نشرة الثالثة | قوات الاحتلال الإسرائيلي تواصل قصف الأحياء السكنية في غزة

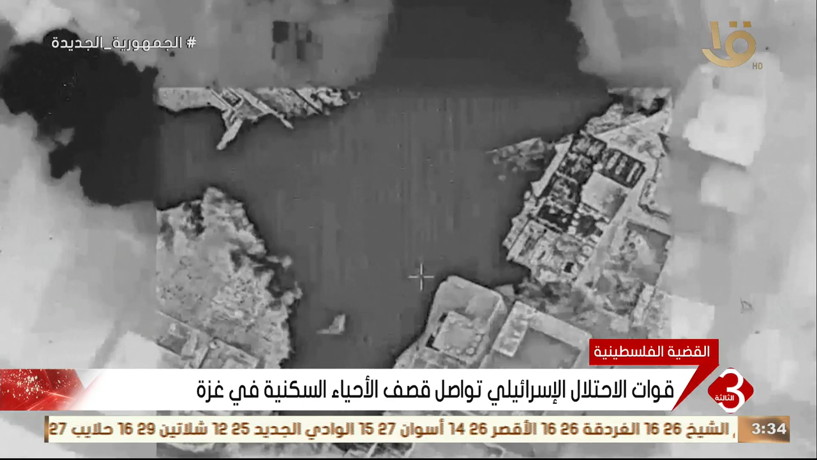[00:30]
الإسرائيلي المنازل فوق رؤوس ساكنها في حين شنت غارة أخرى في حي الدرق
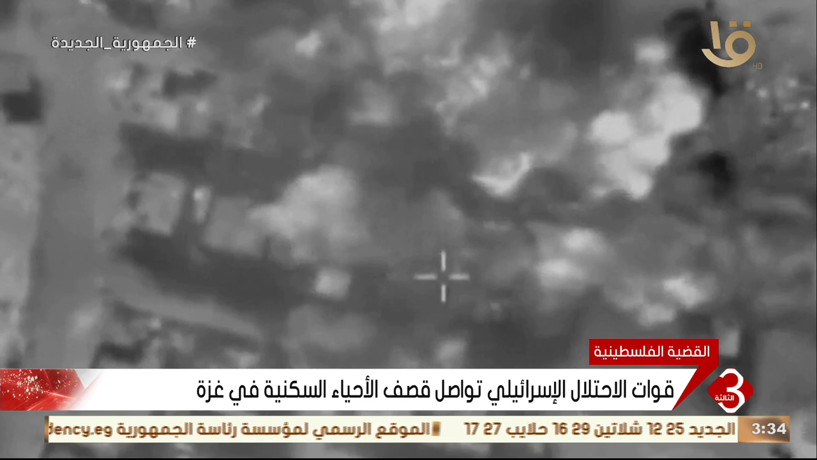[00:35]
بالمدينة وجنوب دير البلح وسط القطاع استشهد وأصيب آخرون جراء